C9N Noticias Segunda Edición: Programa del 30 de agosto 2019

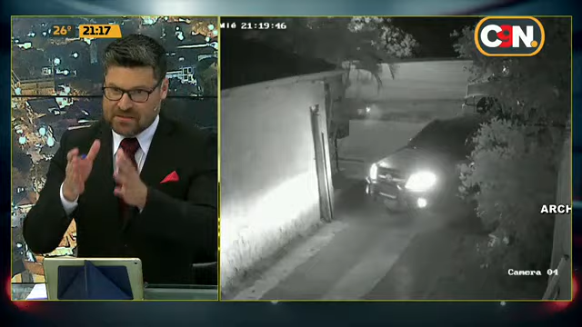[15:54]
Ahí están las imágenes que estamos observando, el momento preciso en que se producía o se produjo el ataque.
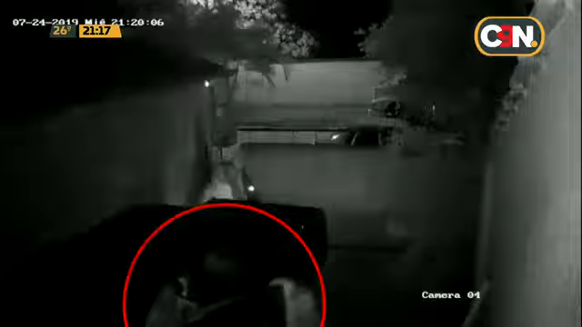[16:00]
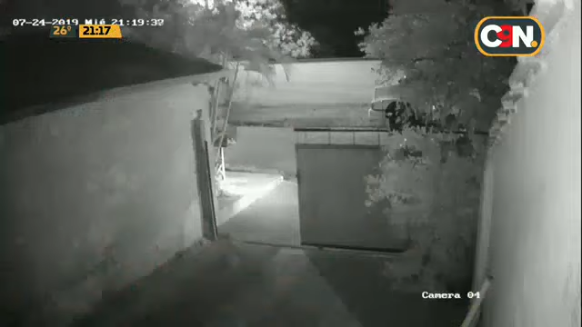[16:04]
El 24 de julio, en horas de la noche, tres criminales aprovecharon que el portón eléctrico de Don Domingo Espínola no cerraba por completo.
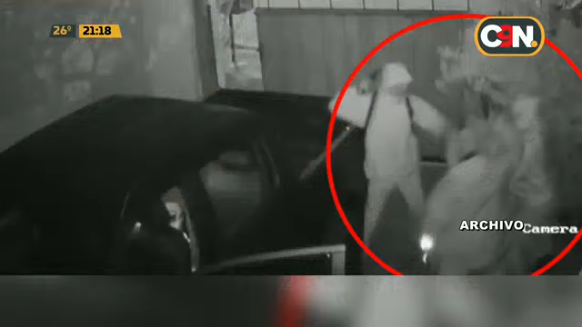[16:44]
Él sabía que los criminales habían efectuado un disparo en el momento en que lo reducían, pero jamás pensó que uno de los proyectiles estaba en su cuerpo.
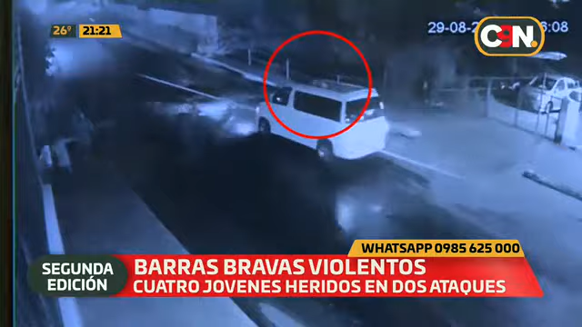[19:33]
Dos atentados similares se produjeron en horas de la madrugada de este viernes en el área central. Uno de ellos tuvo como víctima a Héctor Servián, de 23 años, quien fue baleado por desconocidos mientras compartía frente a la casa de un amigo.